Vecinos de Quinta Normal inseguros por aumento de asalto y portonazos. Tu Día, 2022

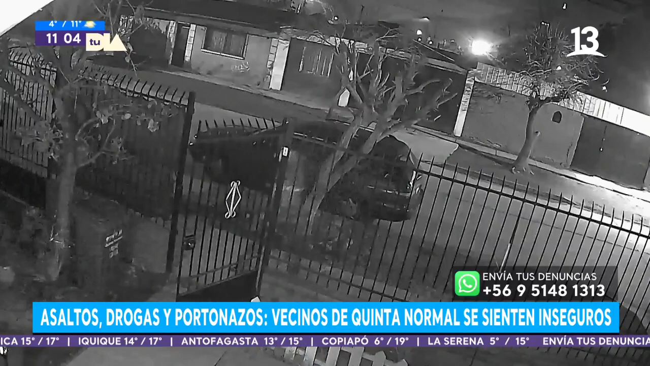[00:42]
Resulta que los delincuentes se hicieron pasar por carabineros mientras estaban violentando una casa que estaba con rejas, con llave, con vidrios, y mientras iban ingresando a esta casa,
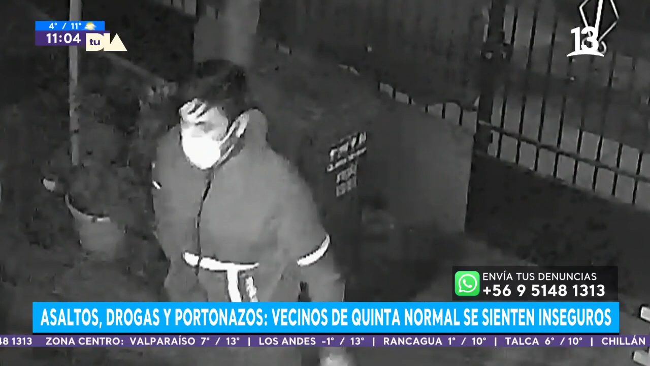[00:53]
decían, somos carabineros, y quiero partir con usted, don Luis, porque usted es justamente el dueño de casa de estos videos que ya seguramente estamos viendo qué fue lo que pasó, y gracias por contar con nosotros para denunciar este complejo robo. Bueno, buenos días.